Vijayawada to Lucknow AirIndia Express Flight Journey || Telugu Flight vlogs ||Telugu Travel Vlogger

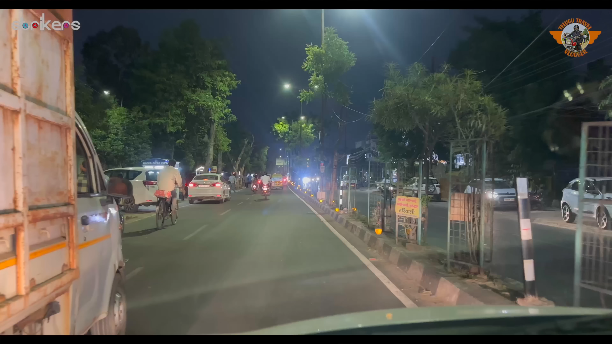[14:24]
రైట్ సైడ్ ఇక్కడ దాకా ట్రాఫిక్ లేదు, కానీ ఈ ఏరియా మటుకు ట్రాఫిక్ బాగానే ఉంది.
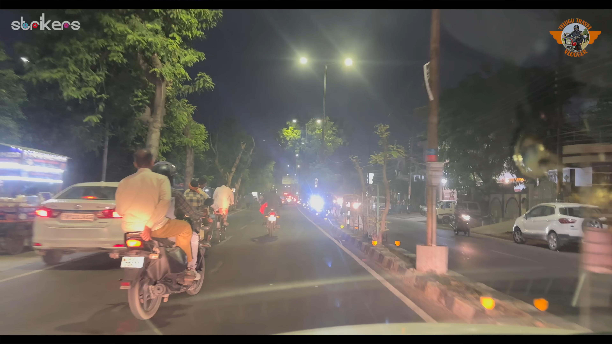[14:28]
సిటీ లోపలికి వెళ్ళే కొద్దీ ట్రాఫిక్ అనేది పెరుగుతుంది. నా హోటల్ దగ్గరికి అయితే వచ్చేసాను.